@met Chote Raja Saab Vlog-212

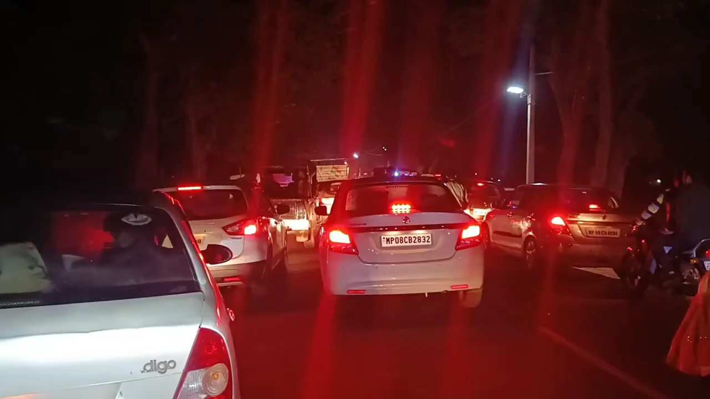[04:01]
कि अमर्सिंगा वाली साधी में तो हम थोड़ी देर रोगें ते काना भई रहा कुछ निकाया अभी हम जाना है मनी दारी में तो गाइस बोस्ताधी अटेन्ट करना है साधी एना देखो जाम कितना लग रहा है